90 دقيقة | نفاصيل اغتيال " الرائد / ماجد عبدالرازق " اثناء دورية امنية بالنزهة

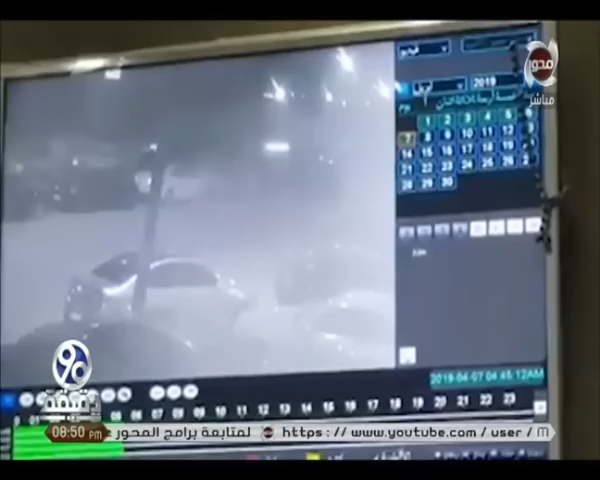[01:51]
آه أهو يعني العربية بتتحرك اللي فيها ماجد والسواق وإيه لتنين أمناء شرطة أهي اللي هي اللي هي بتعمل الدوق دي وبعدين هو بينزل بينزل منها في اتجاه أهي أهي دخلة أهي لا دي دخلة أهي أهي دخلة اللي وقفت دي اللي وقفت دي بينزل منها رامي لأنه ماجد لأنه لفت انتباهه عربية وقفة عربية سودة ونمر مكتوبة بخط الإيد